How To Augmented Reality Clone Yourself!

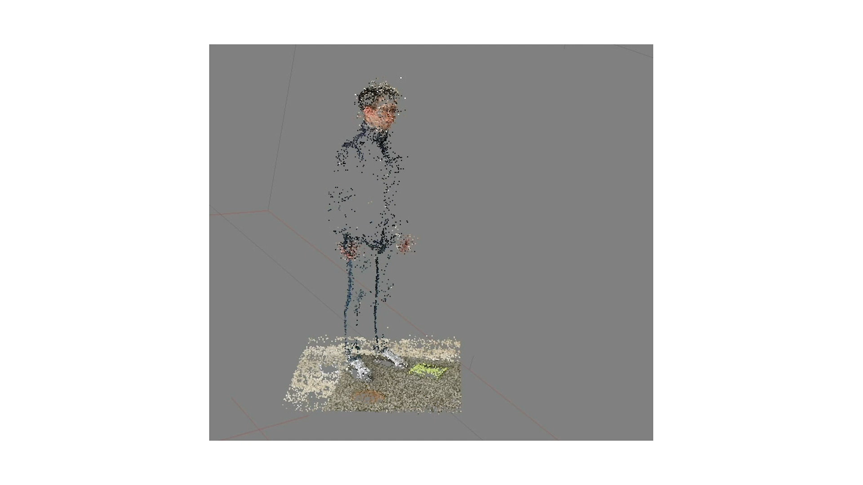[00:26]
however this required standing still for longer and a higher content of photos.
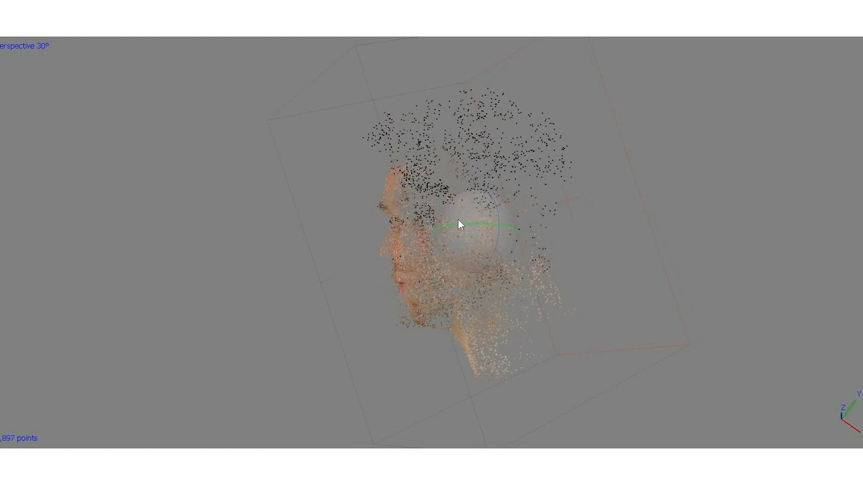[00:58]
The point cloud is the base of your 3D model. You can then build more detailed models as
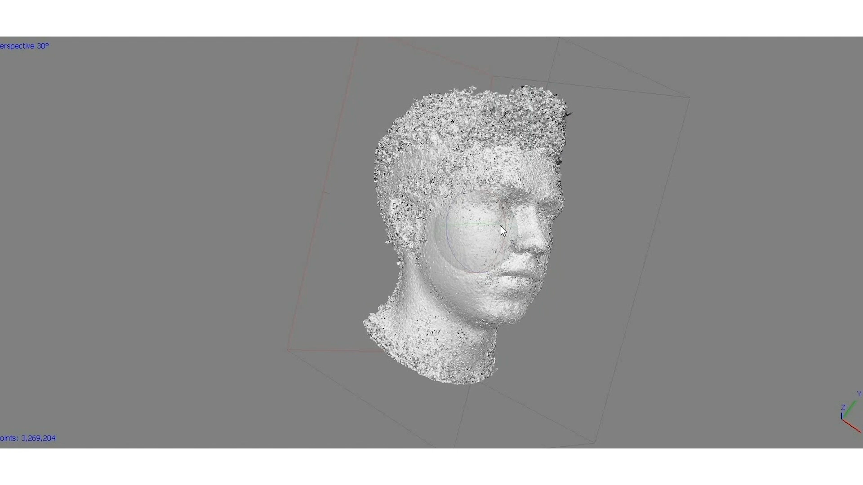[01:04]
a dense cloud and this can construct a mesh which textures
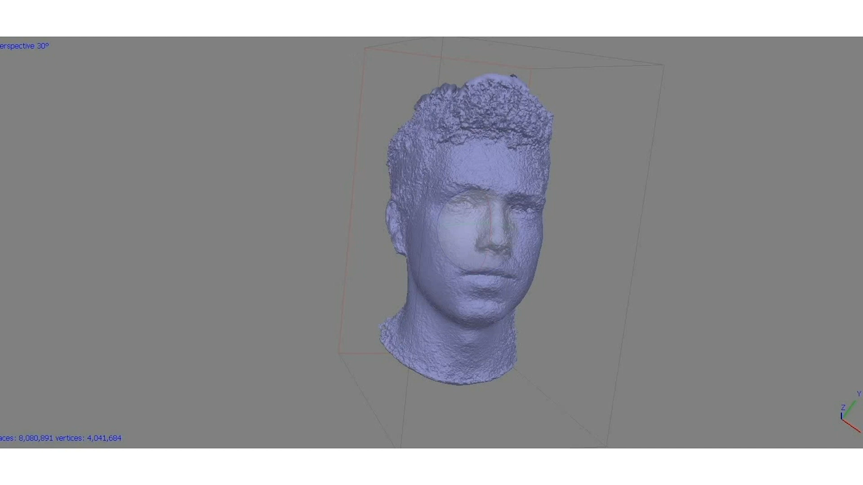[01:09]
can be applied to and with some work you can build a more realistic model.